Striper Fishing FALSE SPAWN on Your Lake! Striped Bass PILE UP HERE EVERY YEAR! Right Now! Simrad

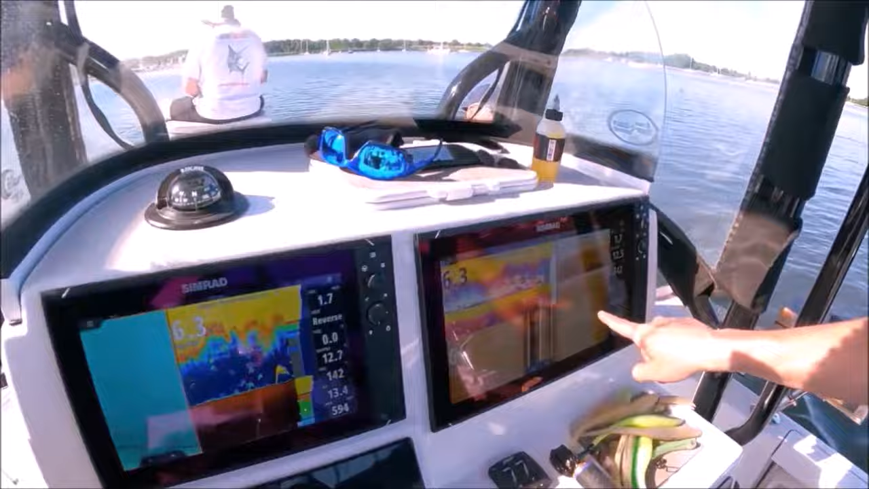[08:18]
and the goal is to set the boat on a transition so we don't want the boat up on the hump we want to see us look at those stripers right there we want to be on the edge of the hump so we can cast up on the hump and we can cast into deeper water
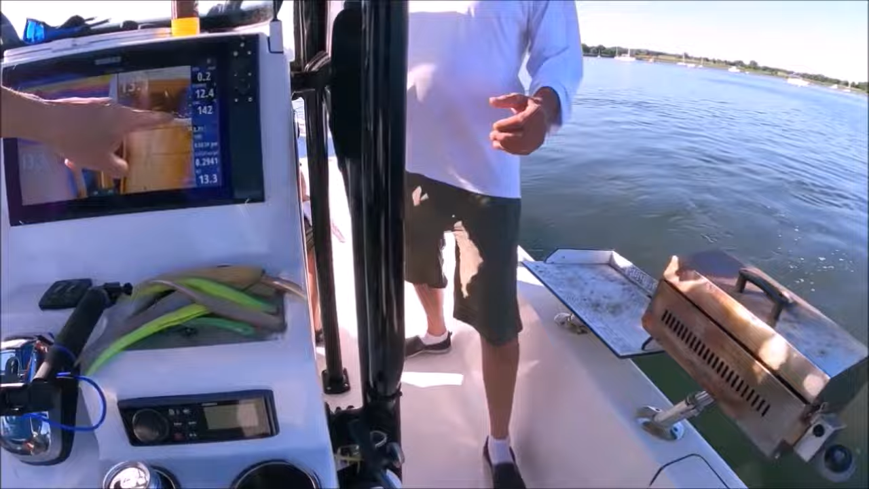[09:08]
that's what you call a pile of striped bass sitting right there
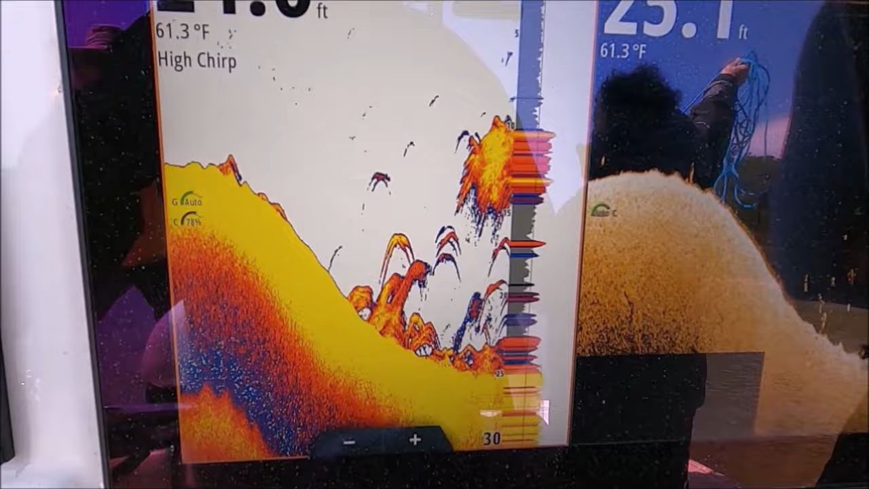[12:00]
On screen: water 61.3°F
can see as soon as we get to that drop off deeper than 20 feet you start to
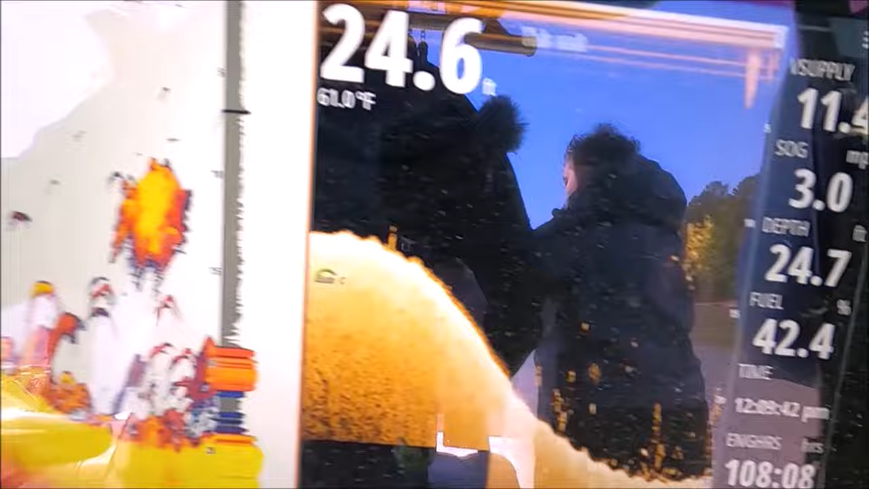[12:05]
see it it's on side scan there's lots of it so it shouldn't be hard to get
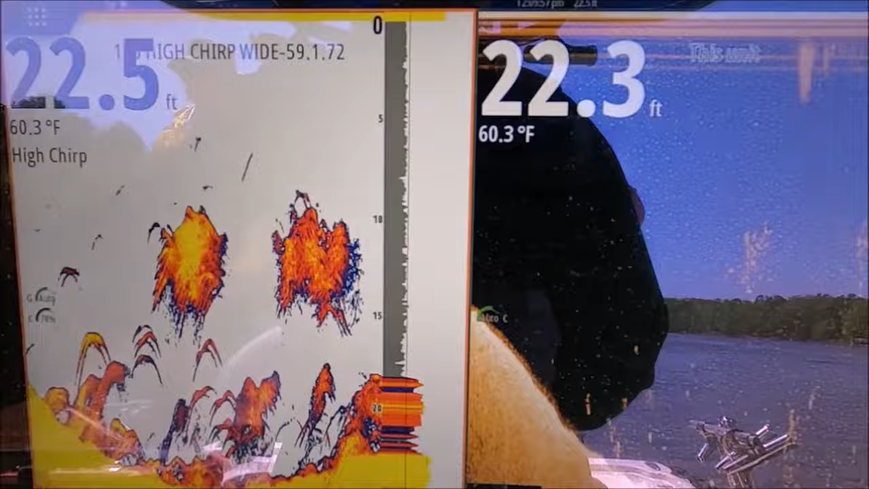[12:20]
On screen: water 60.3°F
to make sure you're really on it because your net's going to close by the time it gets down there
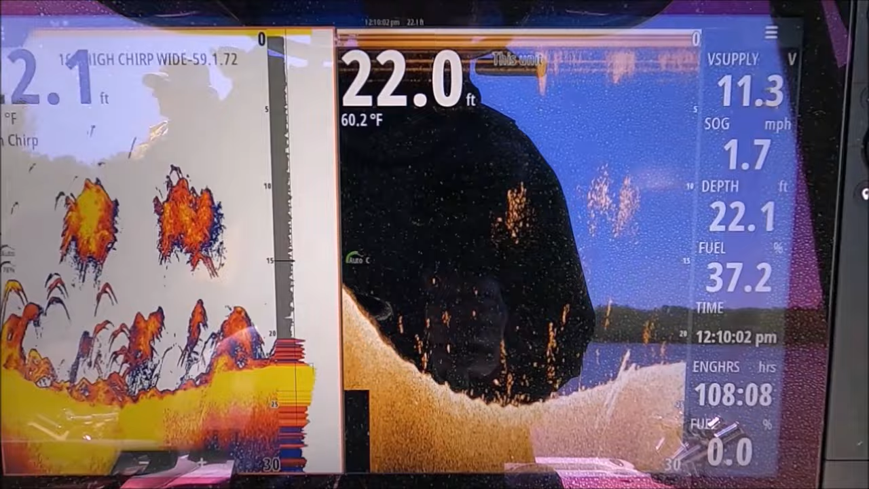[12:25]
On screen: water 60.2°F, speed 1.7 mph
so you have to be really precise on your throws
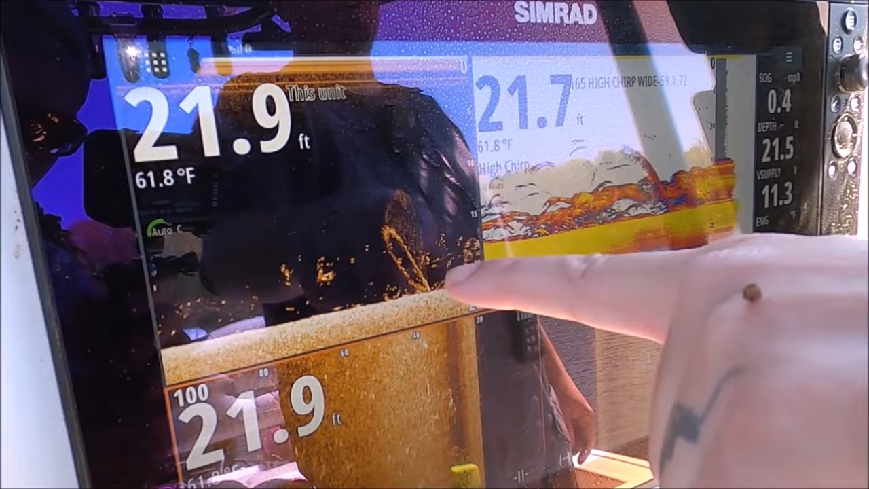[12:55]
On screen: water 61.8°F
did he get it he he was on a few definitely got a few here's a net coming up there we go oh and we just killed them all
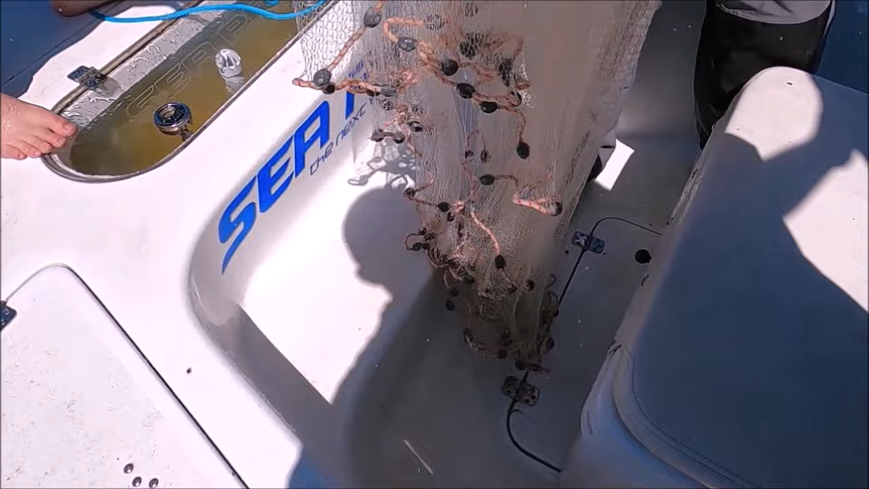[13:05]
all right here get every crappy out of here for these guys all right pick them all up
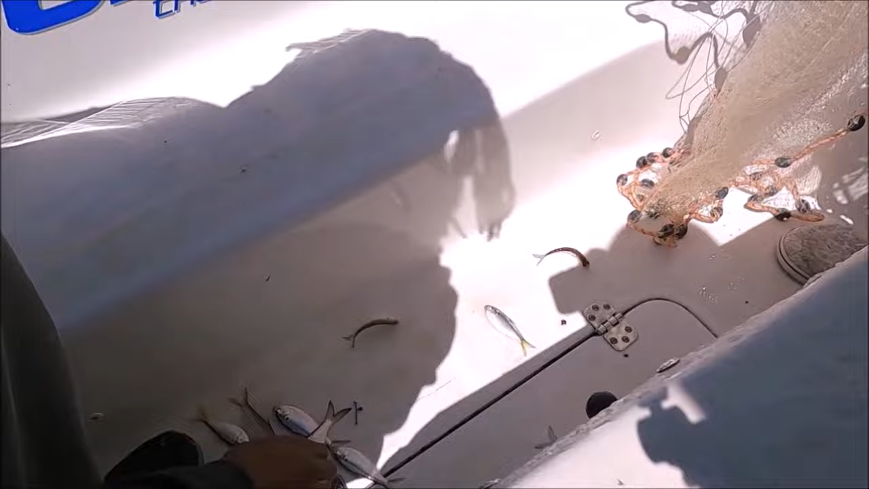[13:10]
here fellas the thread pin and the gizzard all right you can see here
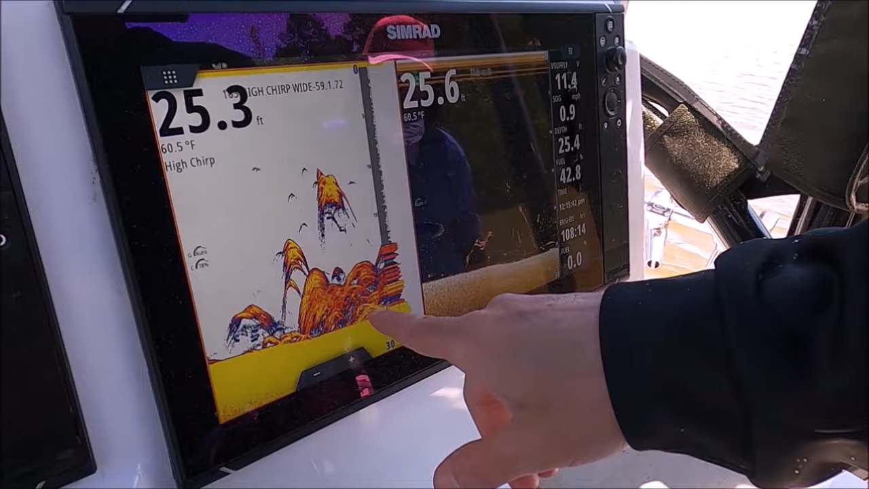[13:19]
that's all bait and stripers you can see the stripers here
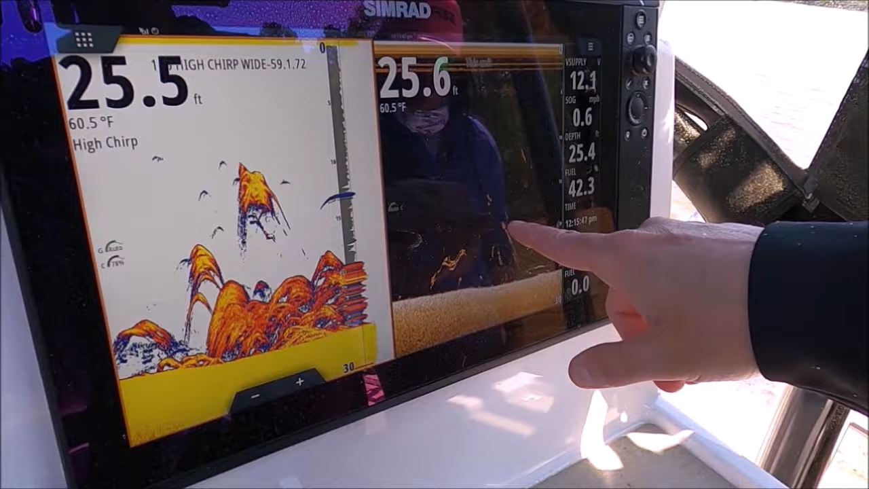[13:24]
On screen: water 60.5°F
the hard dashes and then these small ones here small haze that's shad
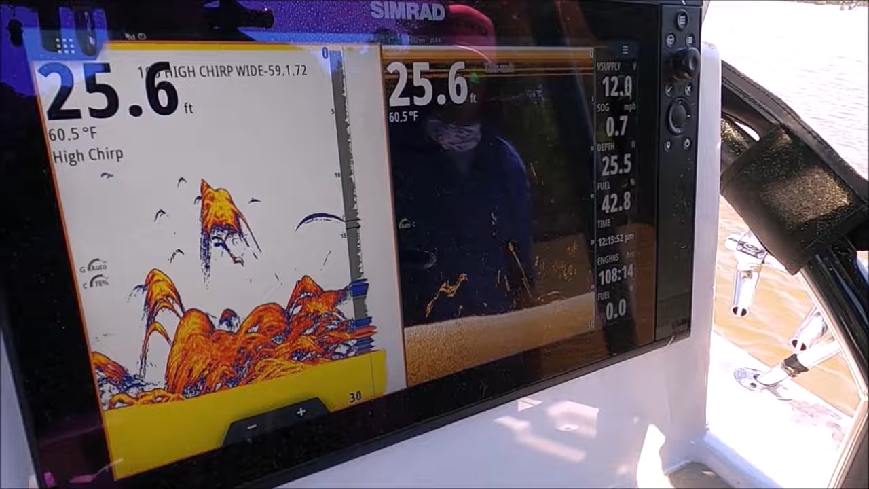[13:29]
On screen: water 60.5°F, speed 0.7 mph
it's funny because we're trying to net bait and there's a